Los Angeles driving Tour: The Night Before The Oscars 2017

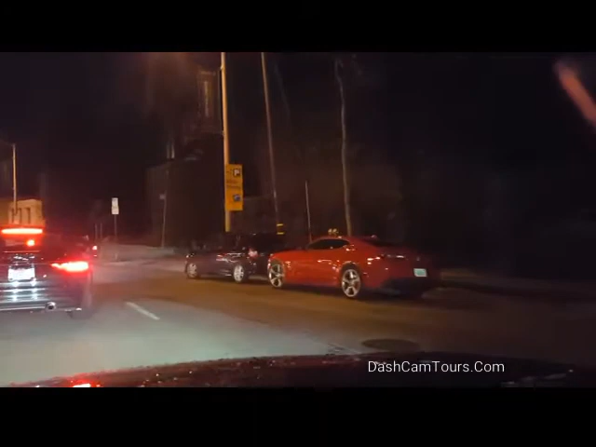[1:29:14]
Usually it has paparazzis in front. That yellow sign, catch.
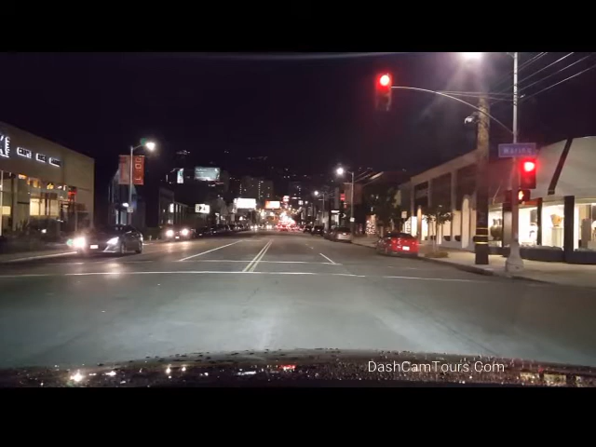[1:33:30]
And Sunset Boulevard is ahead of us. On top of the hill.
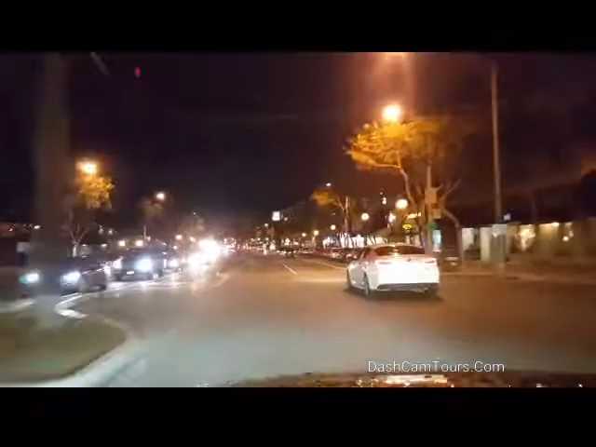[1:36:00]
The sign said special event Sunday. Santa Monica to Melrose.
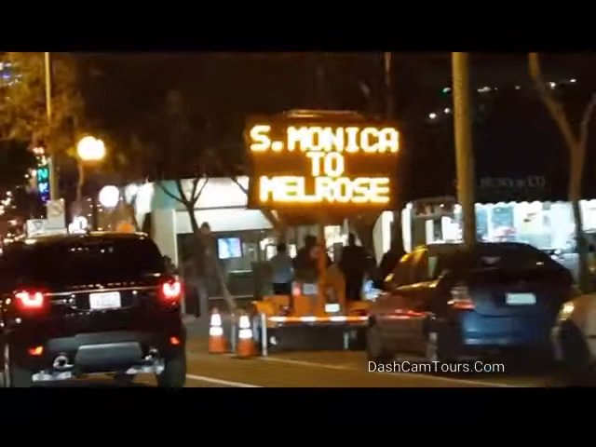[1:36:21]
San Vicente will be closed. So there is Pacific Design Center.
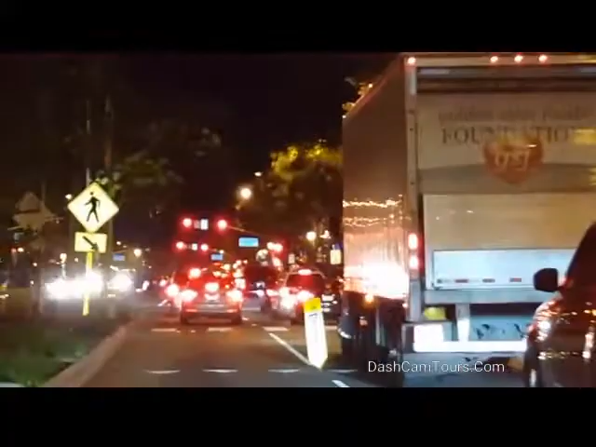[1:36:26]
And they have huge party after the Oscar. So they're gonna that left turn. Tomorrow's will be blocked.
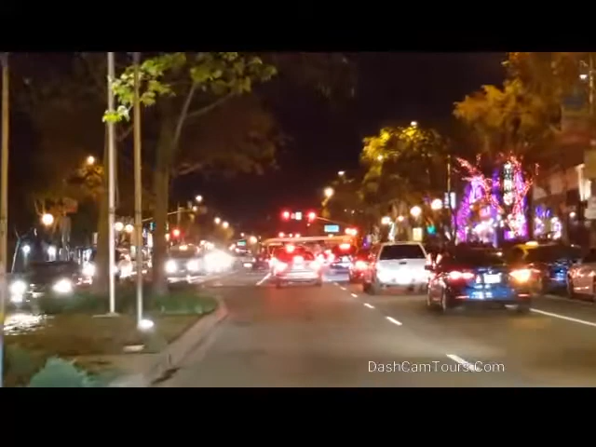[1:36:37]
And access only to limousine. That's all. And here is the West Hollywood Santa Monica Boulevard Dance Clubs.